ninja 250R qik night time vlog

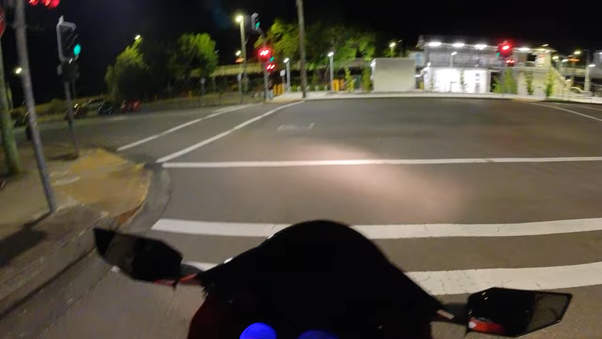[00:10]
look at me using my mirrors although they're just pointing straight in there's no adjustability I tried to adjust them a little bit but because they're bolted straight onto the subframe that holds the fairing the only way I'm going to get them to point directly out is to
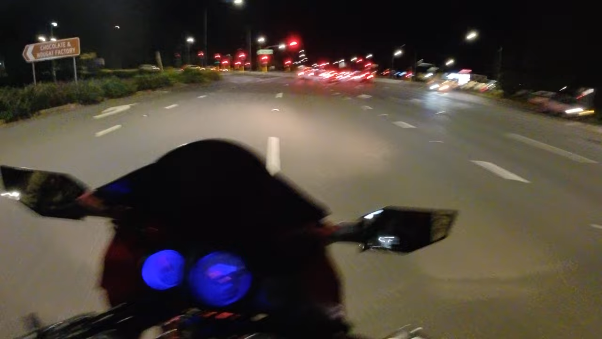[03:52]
thinking processing processing I can't think of anyone else but you get the idea if you don't agree with me that's fine not everyone has good taste he says because I knew that I wasn't going to get the light my desk my destination is actually oh there's the cops my destination is actually back there on the right but I'm going to be looping around
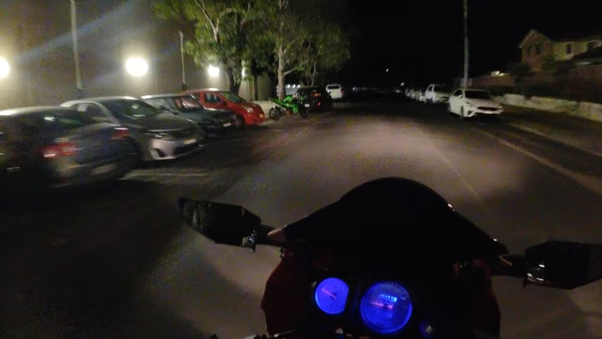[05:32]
everyone would just turn there's another krt what if it's the same one imagine if it is yeah so um what was I saying oh yeah we'd all turn our mirrors up and we'd ride along our favorite
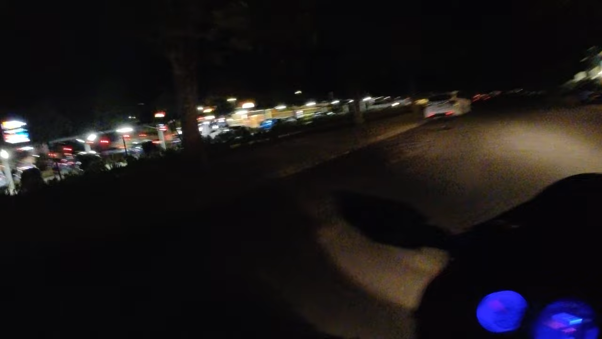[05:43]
canyon road with the high beams going
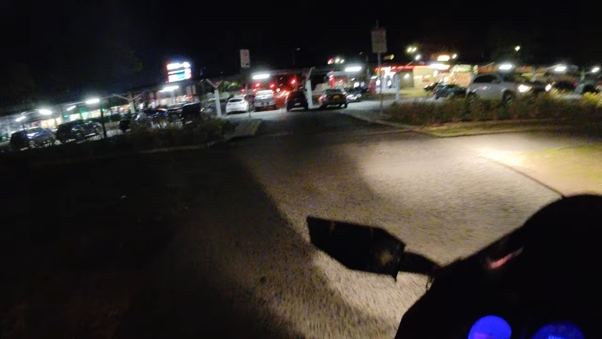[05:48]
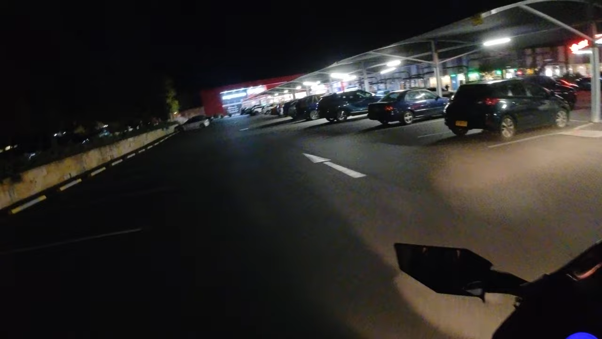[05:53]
so that's how you do it night time riding is fun so I'm going to just cut through here so I'm pretty sure the lights are going to go green very shortly what's that it's a jetta they're cool